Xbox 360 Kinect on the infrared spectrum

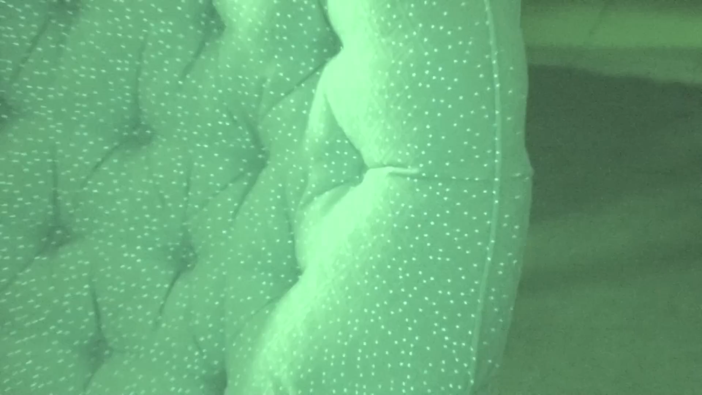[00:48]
everywhere turn off they disappear back
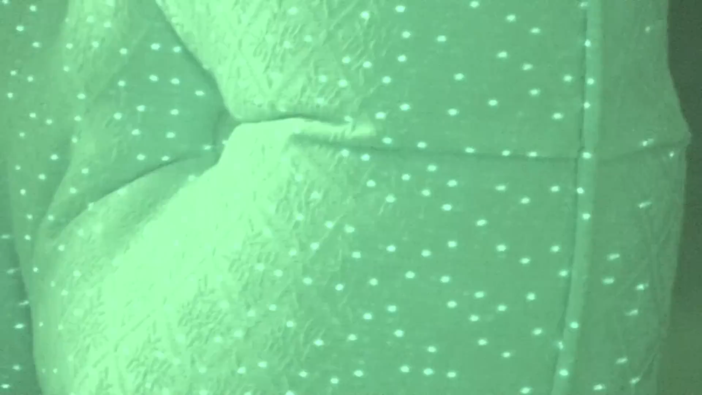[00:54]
on they're back now this is actually infrared or
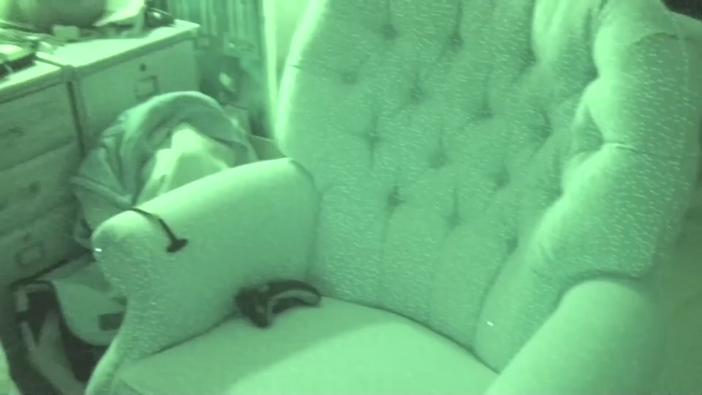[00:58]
possibly ultraviolet technology which means that you can't see with your eyes so right now I can't see these dots unless I look through the camera so let's turn off lights real quick and see what we can see all right so as you can tell it's dark and you can't see nothing so let's turn on the night vision
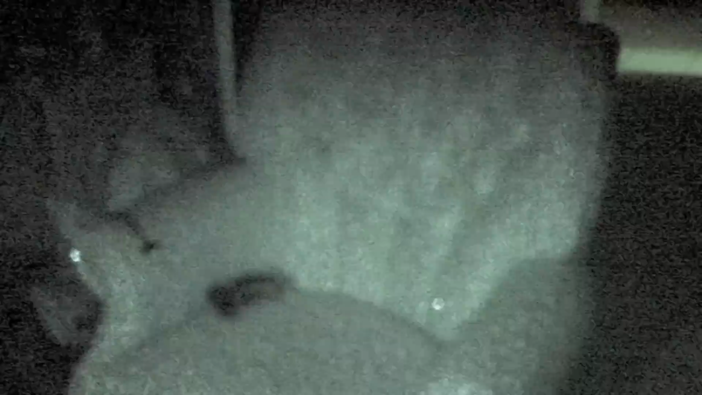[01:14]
whoa look at that that's crazy millions and millions of dots that show the Kinect where you are and location to it these things go all the way around the room look at that so every time you look at that little lens and you get kind of agitated well uh that's what's going on millions of little dots
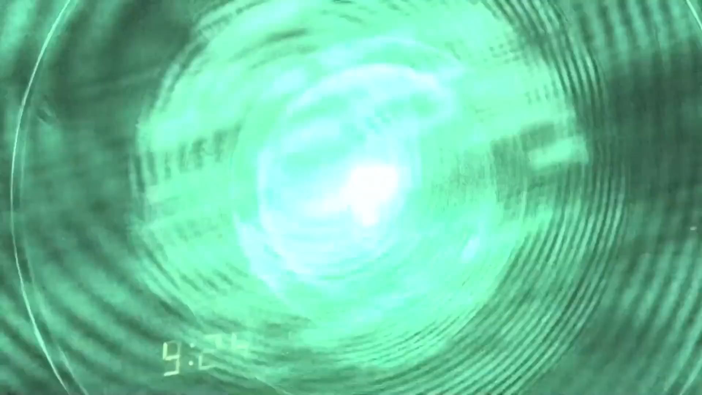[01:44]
see if I can give you a better
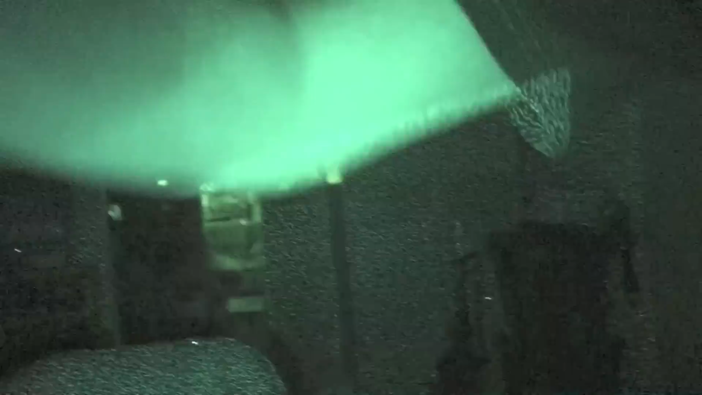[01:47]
perspective of what this looks like look
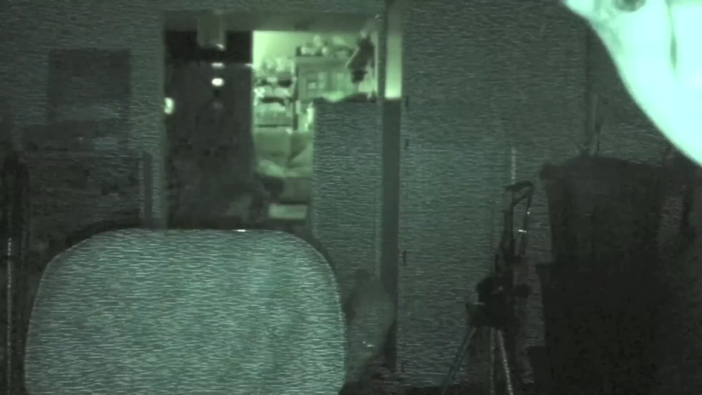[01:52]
if I move the Kinect the dots move with it pretty crazy right now watch it'll detect my shadow in the background and look dots lots of dots now if I cover them all up they're going they're back it's crazy right